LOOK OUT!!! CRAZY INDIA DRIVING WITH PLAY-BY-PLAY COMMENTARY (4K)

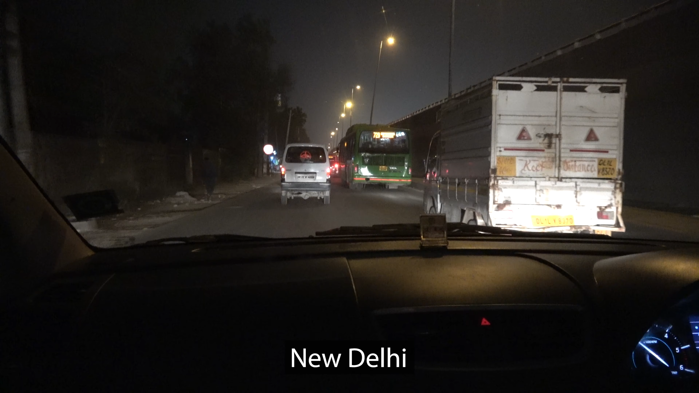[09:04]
As you can see, there were no painted lines on this road because that would be a waste of good paint.
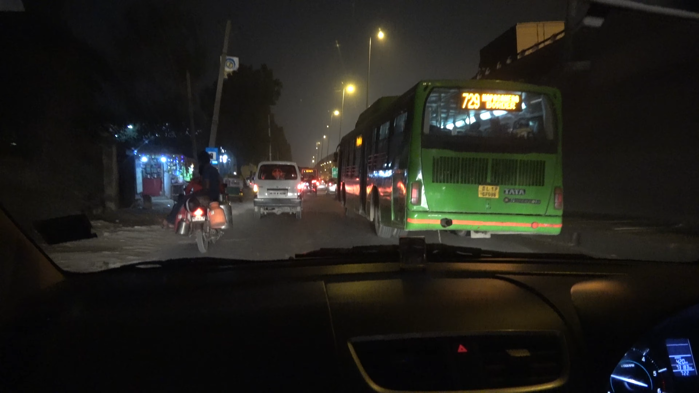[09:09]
Because no one pays attention to the lines around here. Or the rules, right? They just go for wherever there's room.
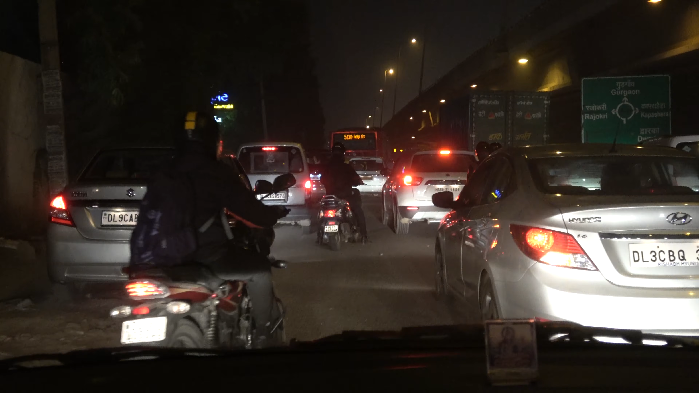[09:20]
One, two, three, four, five. So I count like five lanes and a two-lane street. That's about normal, I think. Okay, more people come in the wrong way.